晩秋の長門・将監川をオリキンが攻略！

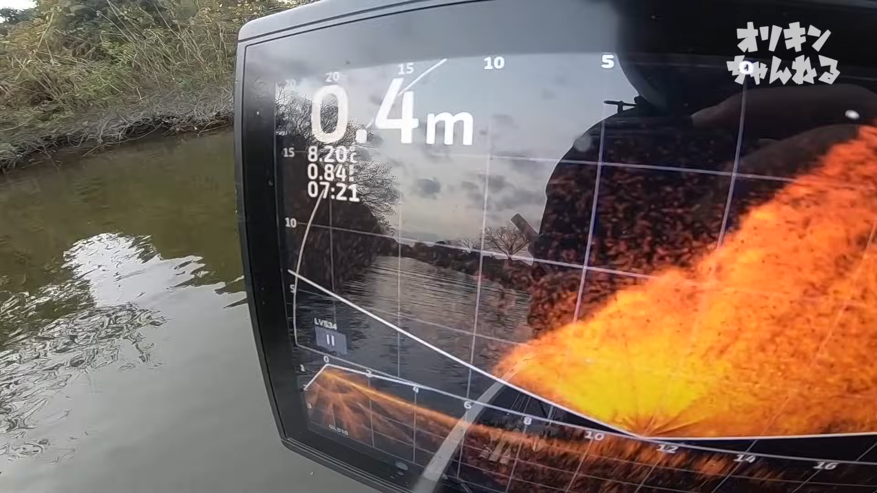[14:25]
On screen: depth 0.4 m
この間に水温2度ぐらい下がって8度ちょっとえーだんだん冬っぽくなってます